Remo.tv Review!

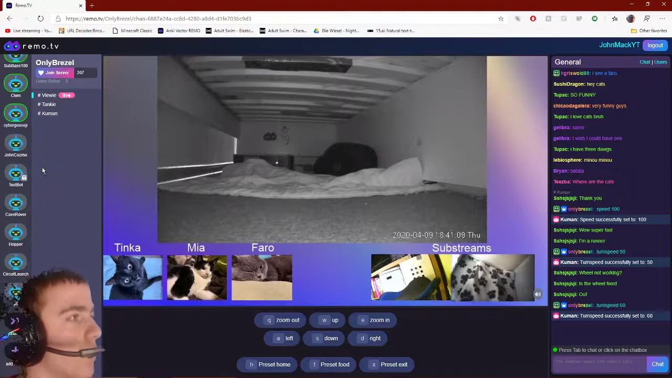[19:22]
I've actually seen one there. I'mma crank up the LEDs.